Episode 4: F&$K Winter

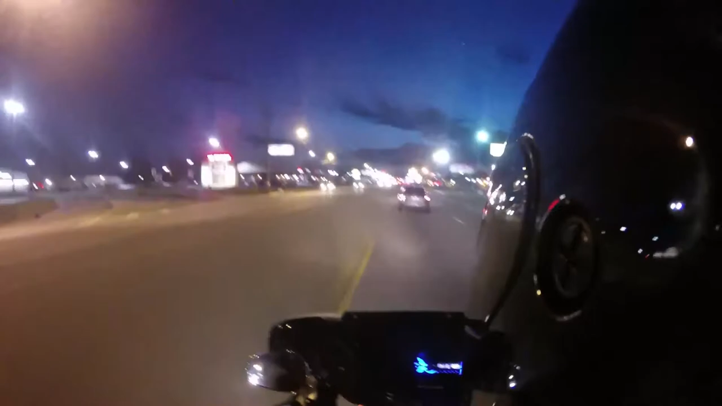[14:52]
everybody pronounces it martinez so we're about to go into martinez but this dude in this fucking ultimate would burn the fuck up he's only going to speed limit there's a red light i guess it's gonna stop fuck there we go no no no i'm gonna stop okay red light gonna make us go